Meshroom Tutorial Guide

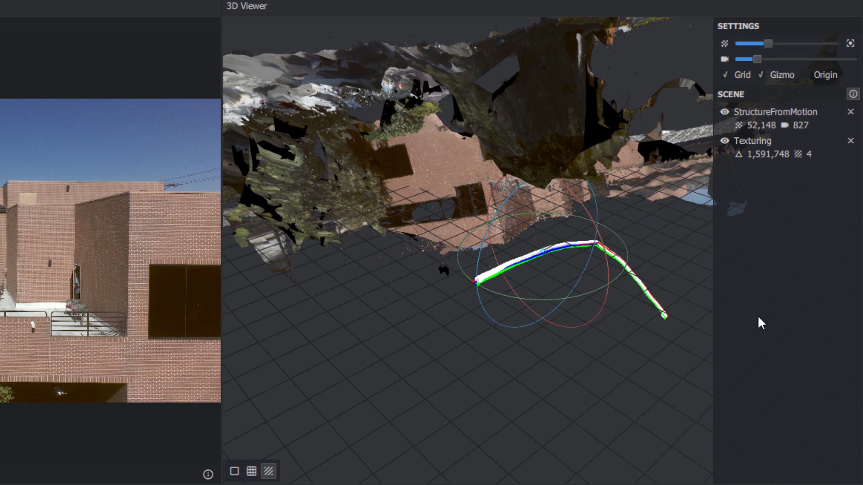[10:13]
clicking its eye icon to view the created mesh without the point cloud. You can toggle the visibility of the mesh model here as well. You'll see that it has done an impressive job of building the geometry of our outdoor set based on the drone footage. Now, you may notice several holes in the building.
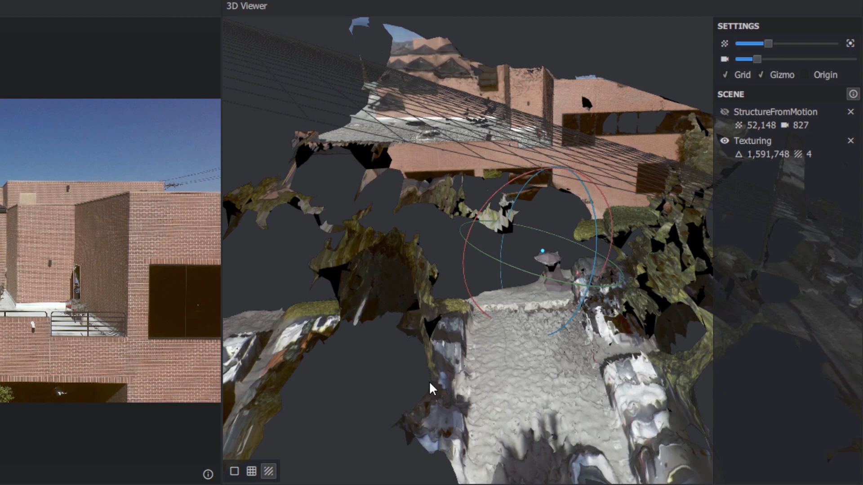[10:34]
Those are parts of the scene that were never filmed by the drone or proved confusing, like the reflections in the window of the building.
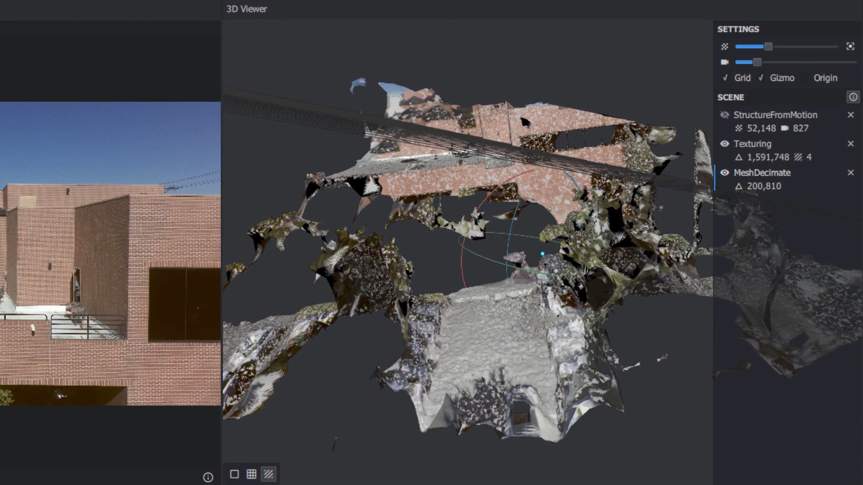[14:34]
Toggle off the visibility of the original high-res mesh.
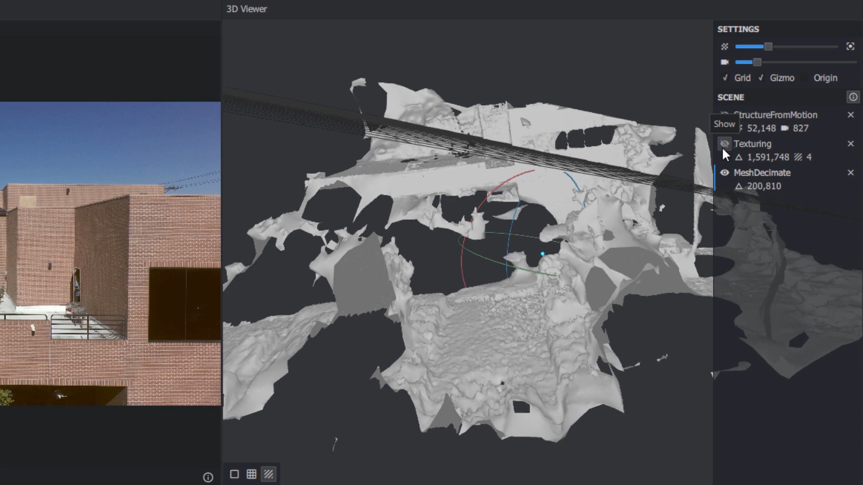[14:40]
We now have a model with the same basic detail, but with one-eighth the memory footprint.
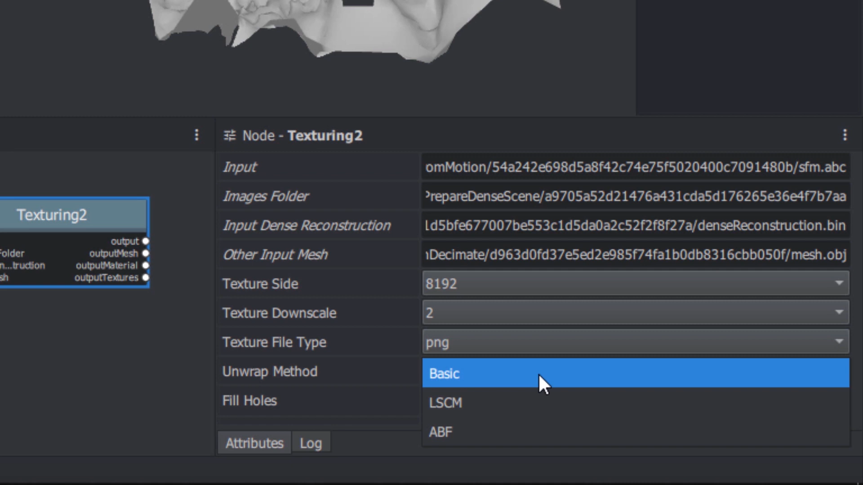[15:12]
adjusting the resolution of the texture, and the unwrap method. Right-click the duplicate texturing node, and choose Compute.
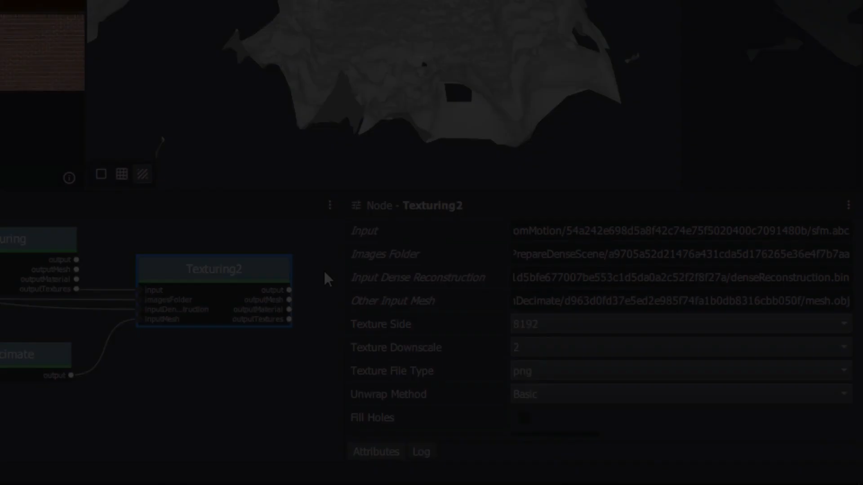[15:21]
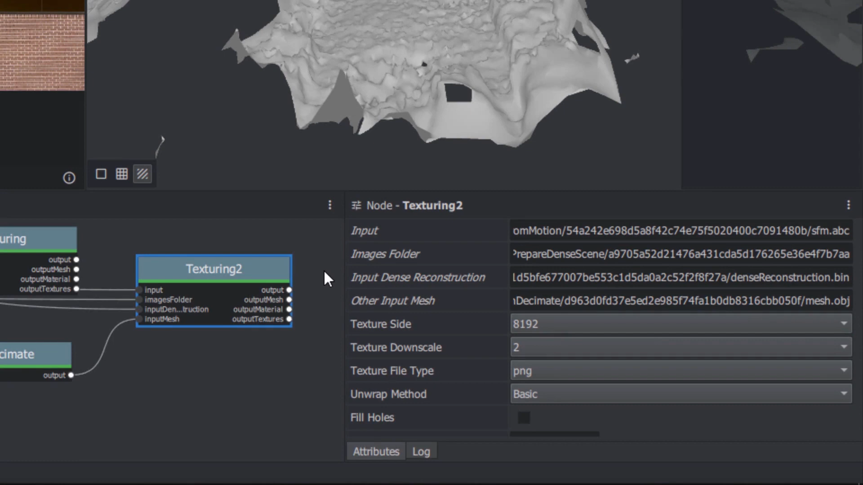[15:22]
When it's finished, you'll have a new output folder containing the lower-resolution mesh, and a matching set of textures. Nice.
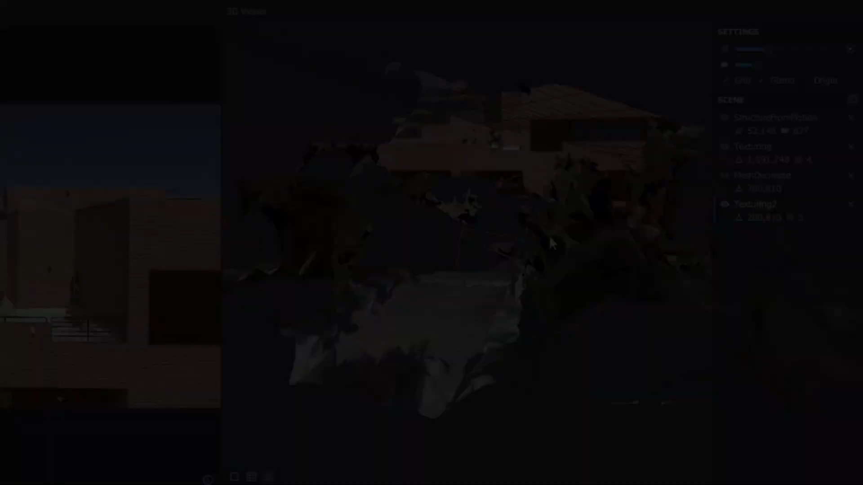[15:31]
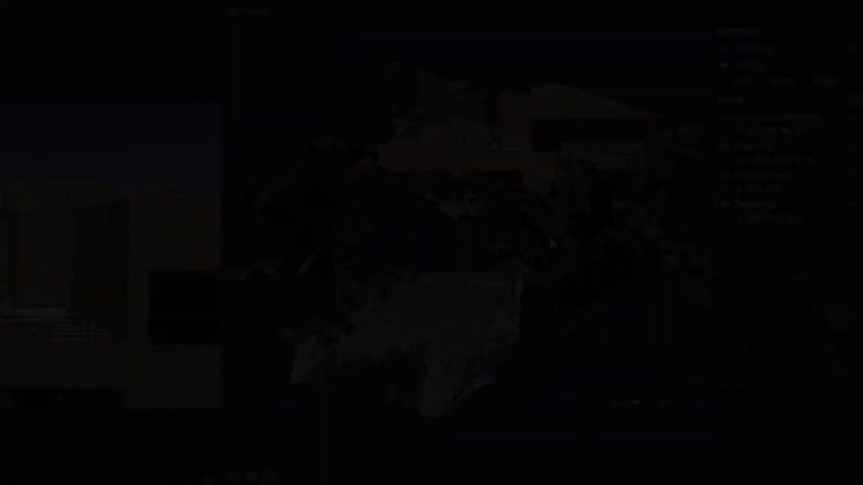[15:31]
Let's rewind for a moment.
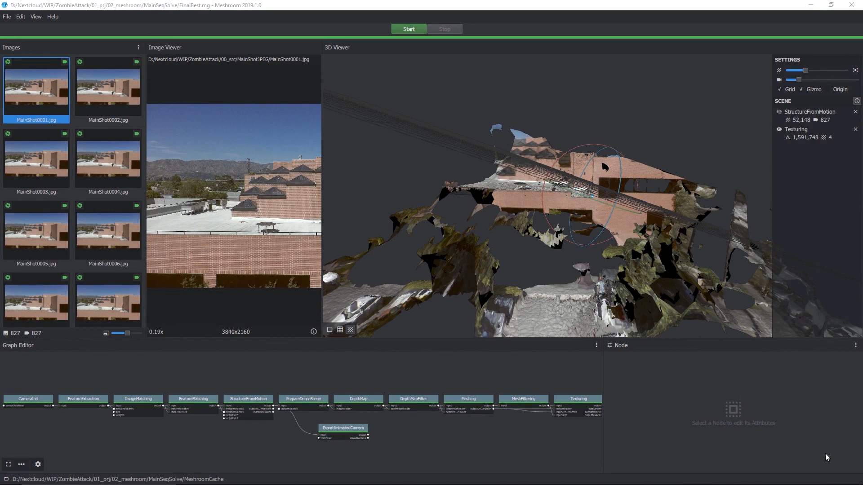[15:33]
Back after we solved for the camera using the Structure from Motion node, we had to perform those additional steps to get our original high-density mesh.
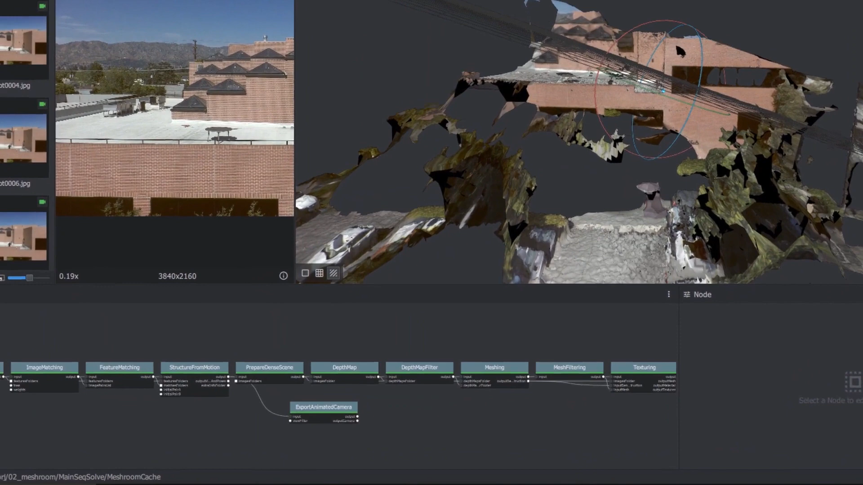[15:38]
Through the magic of video editing, that happened in a few seconds. But in the real world, we had a 20-core Dual Xeon processor workstation crunching the numbers on our 800-plus Ultra HD frames for a few hours. Now, if you don't have that kind of time or horsepower on your hands,
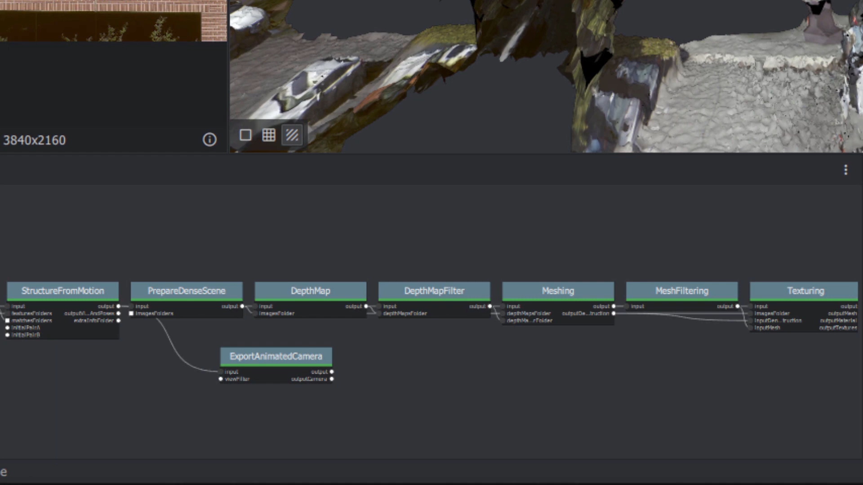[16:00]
you can use a less accurate, but much faster, shortcut.
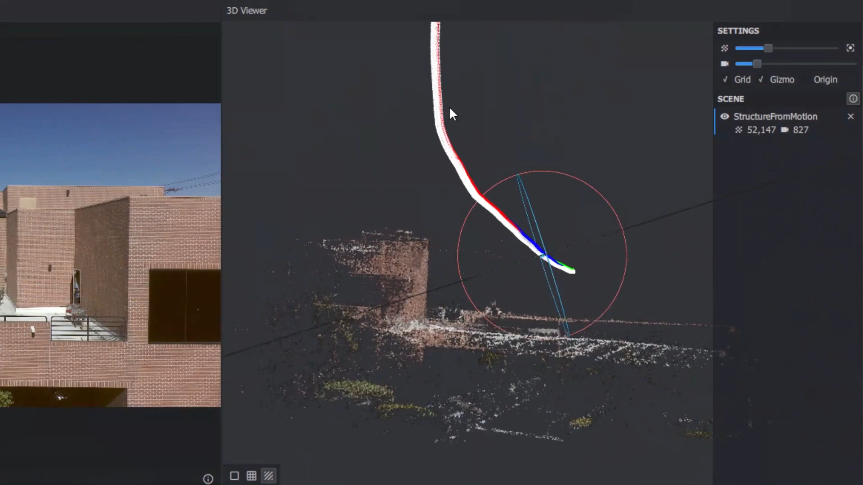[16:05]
It uses the point cloud generated by the Structure from Motion step to build the mesh,
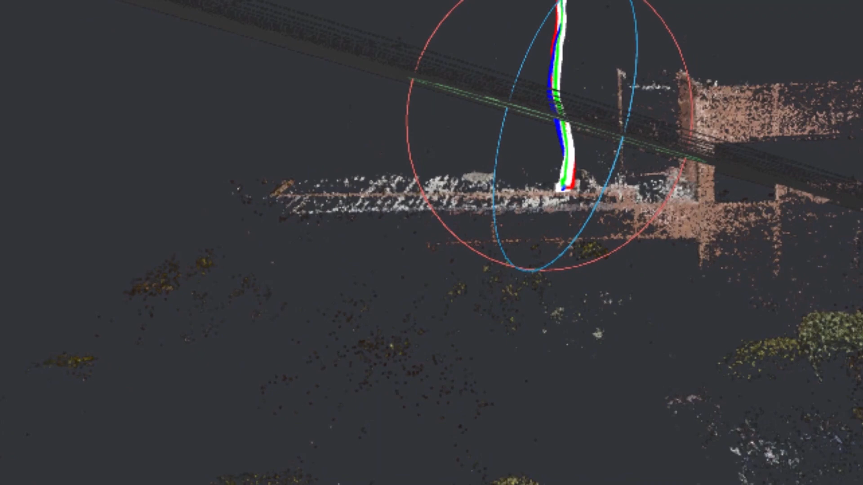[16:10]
rather than the more accurate depth maps used by the default process. And here's how.
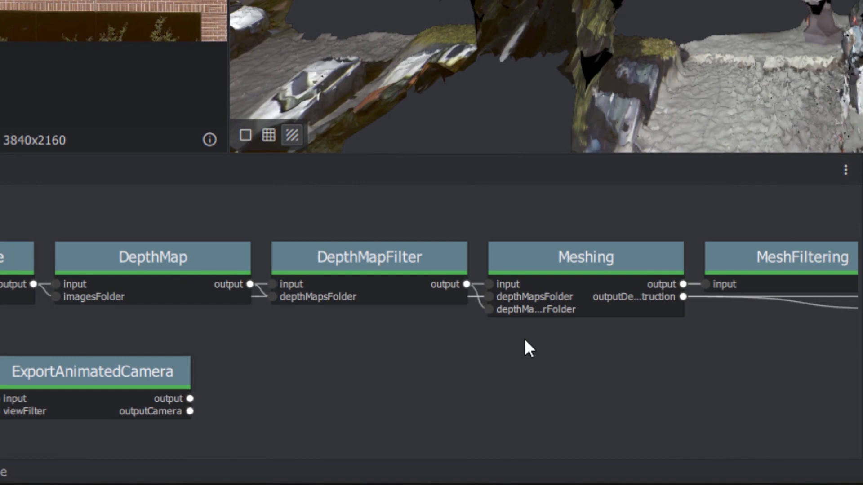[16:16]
Right-click Depth Matte, and then click the Fast Forward icon to the right of Duplicate Nodes.
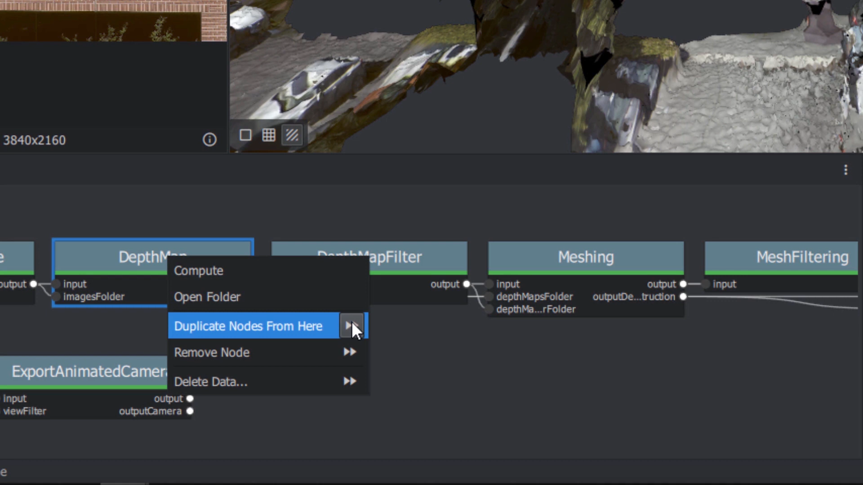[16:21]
This duplicates the Depth Matte node and all the nodes following it.
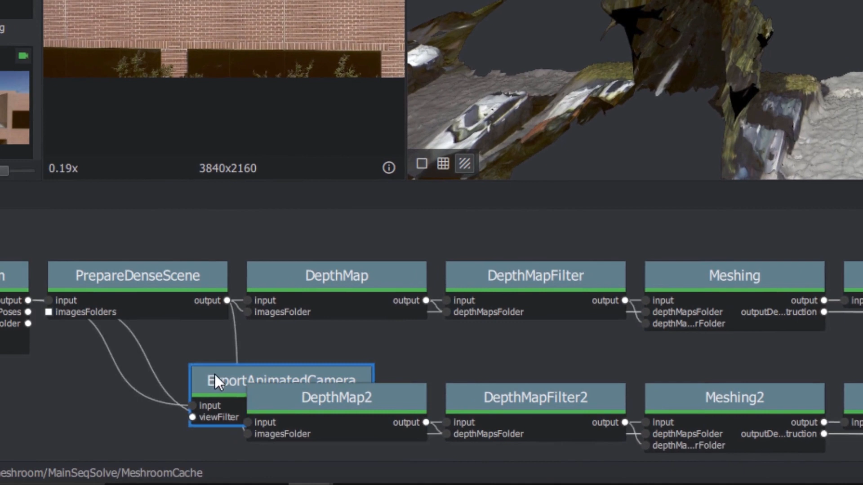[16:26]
Click to select the Duplicated Depth Matte node and press Delete to remove it.
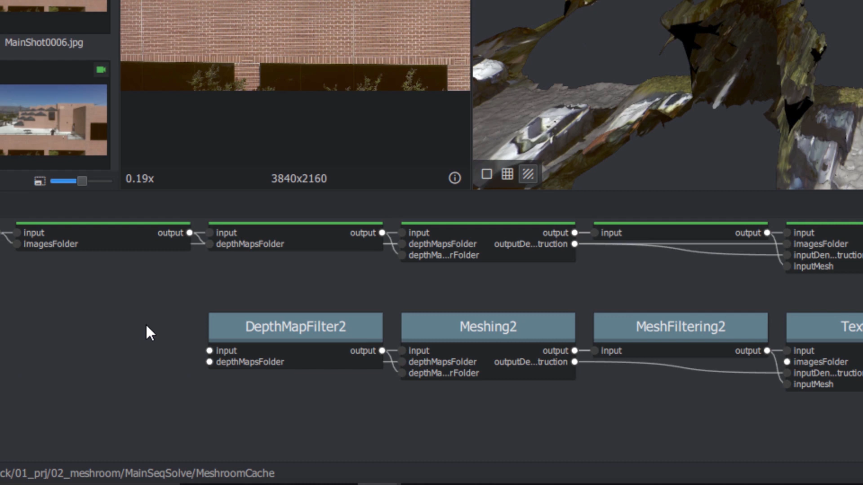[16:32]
Also delete the Duplicated Depth Matte Filter node. Now wire the output of Structure from Motion to the Duplicated Meshing node's input.